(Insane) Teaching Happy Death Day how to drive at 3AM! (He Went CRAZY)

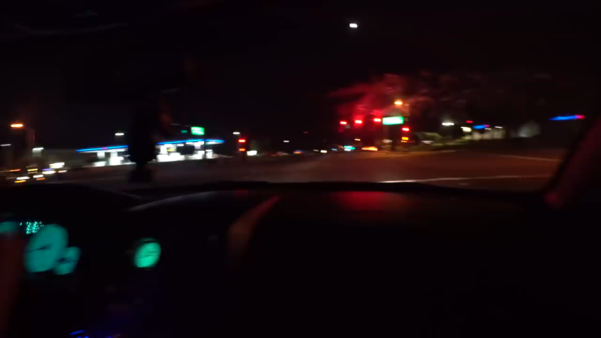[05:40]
Okay Okay so just wait until it turns green And then we can go Okay I'm scared Tommy Don't be scared It's not that bad It's just an intersection happy death day I've never been to one You've never been to an intersection?